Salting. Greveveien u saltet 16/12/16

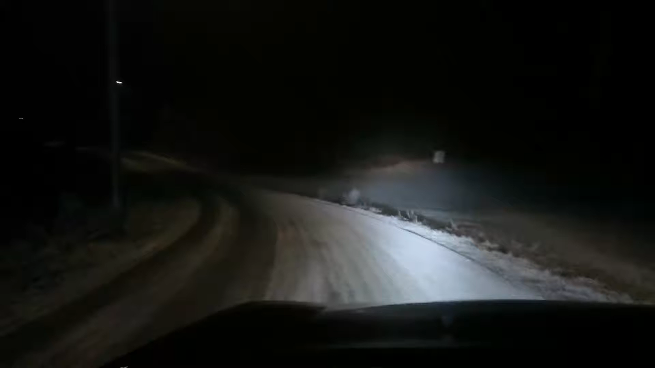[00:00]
16.12.2016. Det er Greveveien. Der ble det fatt av vedtak for to år siden at det ikke skulle saltes. Fint vinterføre. Overhodet ikke glatt. Hvorfor må da resten av Margaen saltes? Kan de kloke hoder svare meg på det?